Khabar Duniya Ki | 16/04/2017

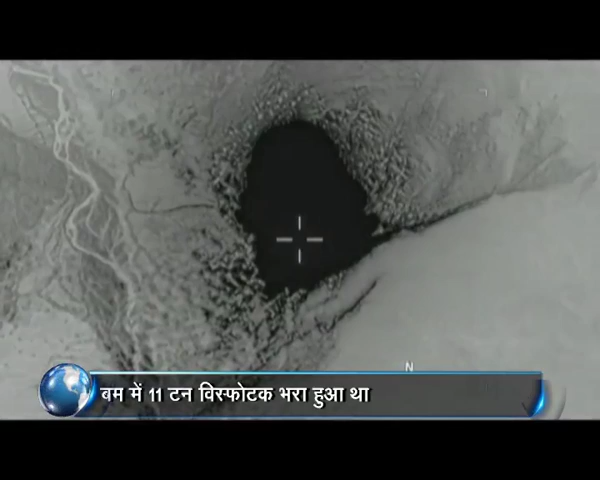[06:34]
دھرتی ایسی تھر رائی کہ مانو کوئی وناشکاری بھوکم پا گیا ہو آدھے